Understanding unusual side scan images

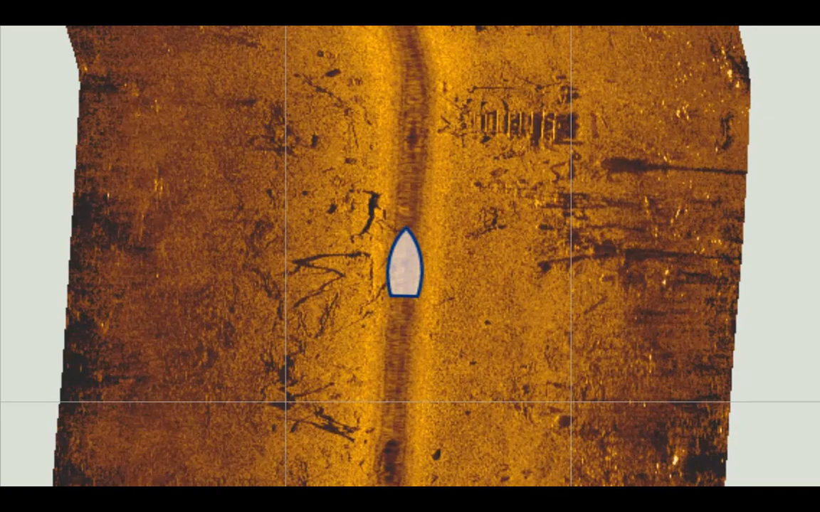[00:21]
On the right side, left side,
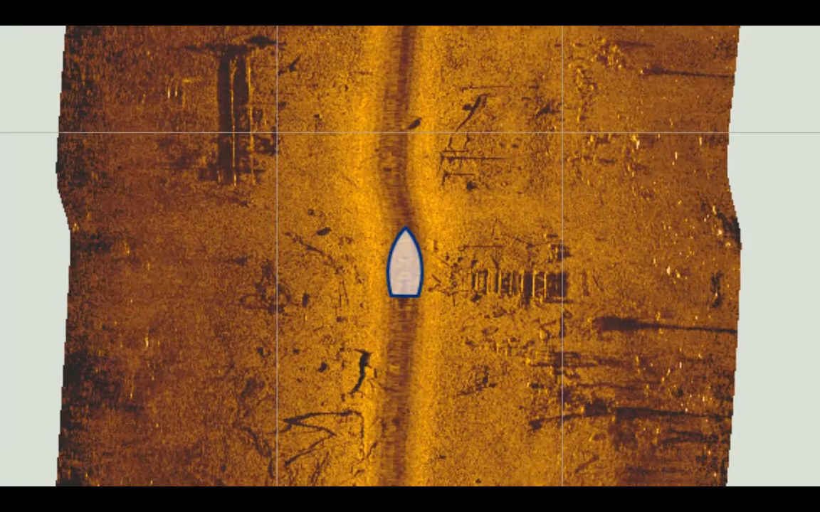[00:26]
you see the unusual objects, whatever they are, well, they're trailer frames.
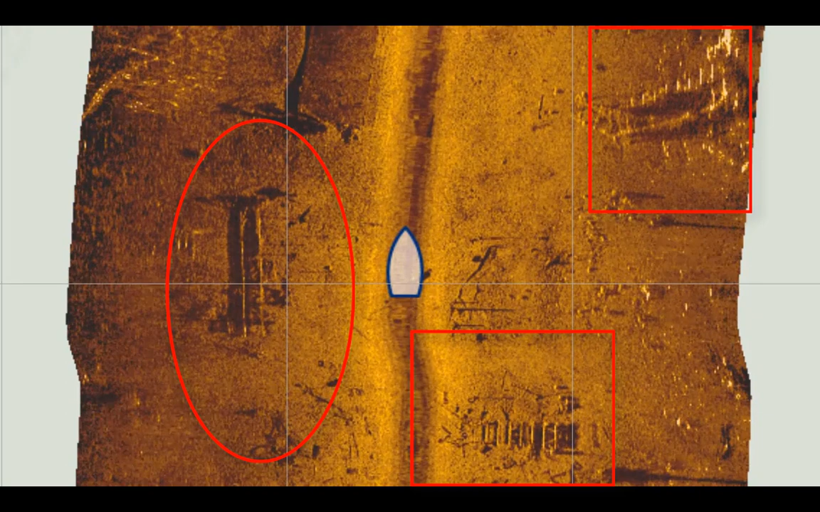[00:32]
They're abandoned trailer frames because this lake, the water level has gone up really high. They've just left them.
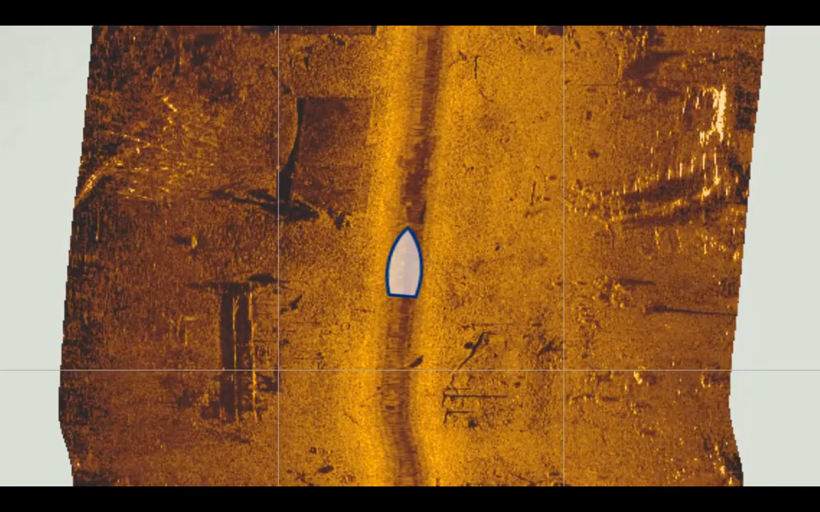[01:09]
Do you see the rectangle dark objects? Well, those are cement slabs.
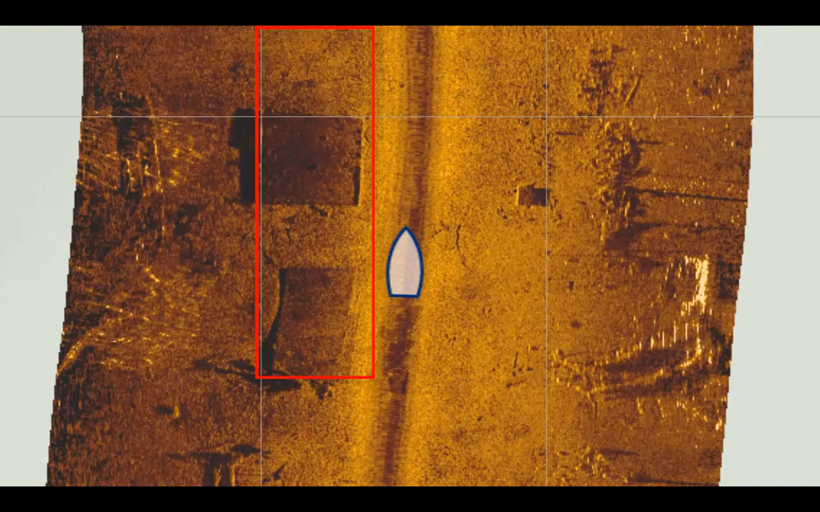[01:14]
So they've had houses there at one time.